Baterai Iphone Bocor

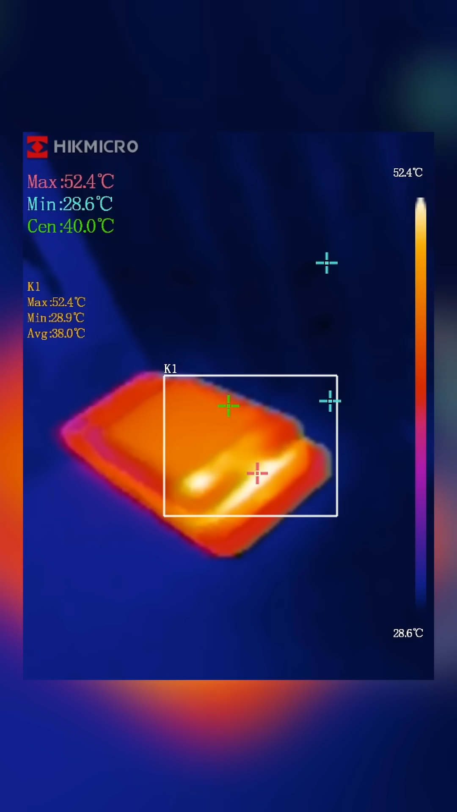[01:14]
On screen: max 52.4°C, scale top 52.4°C, scale bottom 28.6°C
suhu yang muncul bisa sampe 50-an derajat tinggi juga saran gue sih pake powerbank gini sebutuhnya aja dalam kondisinya memang lagi butuh baterai darurat karena panas tinggi yang kayak gitu bakalan bikin baterai lithium-ion iPhone lo bakal lebih cepet Bersang!